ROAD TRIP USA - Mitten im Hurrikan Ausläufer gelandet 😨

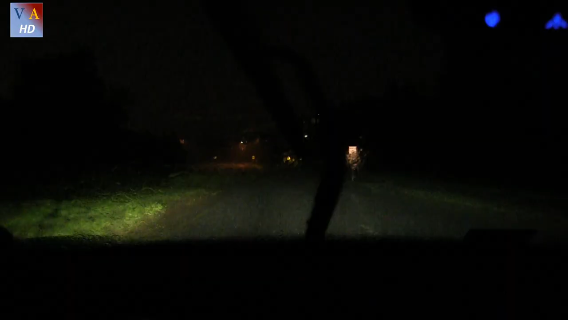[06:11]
So kann man die überhaupt sehen. Belmont Bay Drive, 4.9 miles. Alter! Das ist echt nicht lustig.
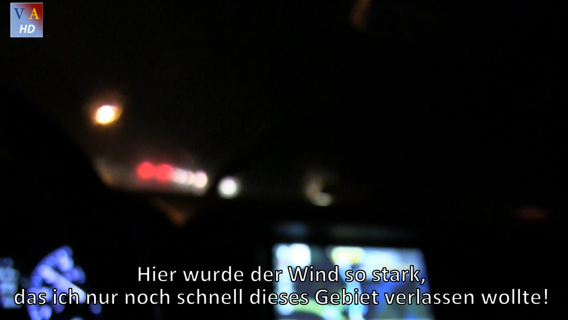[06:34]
Continue on Jefferson Davis Highway for about 9 miles. Und wie angekündigt, allerdings in die andere Richtung, der Verkehr steht. Der Verkehr. Oh. Und hier steht die Straße unter Wasser. Hier steht die Straße unter Wasser, zumindest auf meiner Spur. Lass uns vielleicht auch mal auf die andere gehen, so wie er hier.
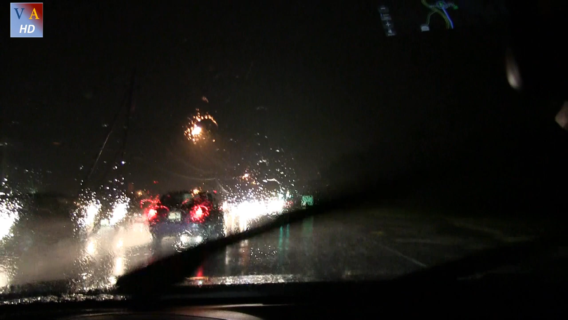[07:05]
Ei, was ein Stau! Okay, aber ich sehe auch so gut wie gar nichts mehr. Okay, ich soll rüber.
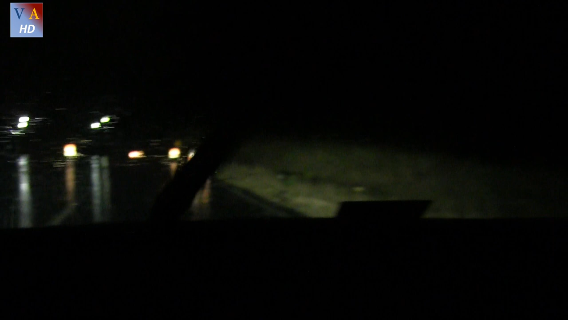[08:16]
Boah, das Auto sieht jetzt bestimmt aus wie sonst was. Zum Glück habe ich es euch vorhin gezeigt. Puh. Was ist hier los? Da ist Warnblinker an.
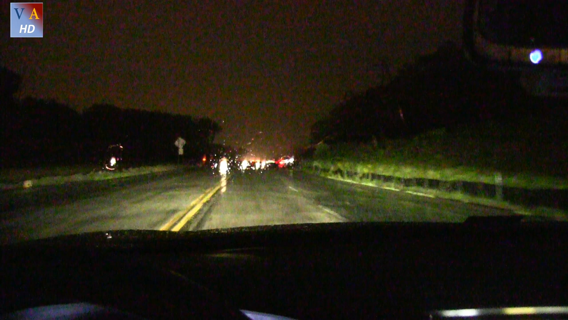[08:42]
Das war nur eine Motorpanne. Aber man will ja höflich sein, gell? Oh, es lässt nach. War sein Glück. Und jetzt ins warme Zimmerchen. Weil es über eine Stunde gebraucht für eine Strecke, für die man eigentlich 13 Minuten braucht. Ja, ja.